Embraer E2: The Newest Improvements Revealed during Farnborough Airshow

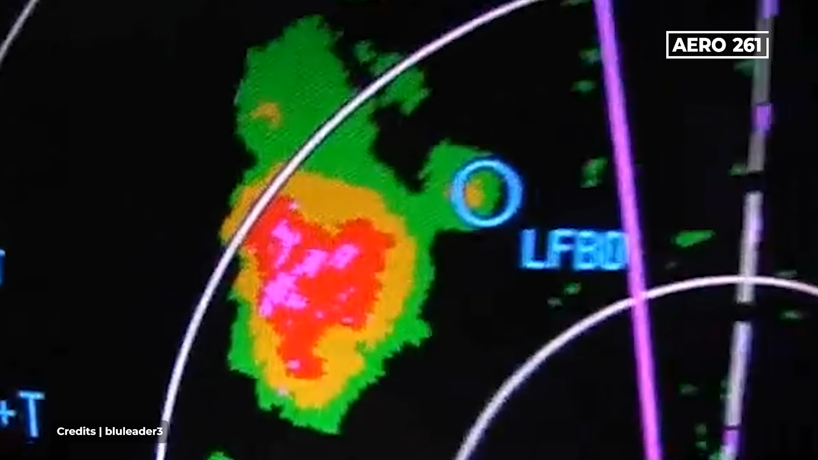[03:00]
This next generation of weather radar is more smart than previous, helping pilots to detect more precisely potential turbulence,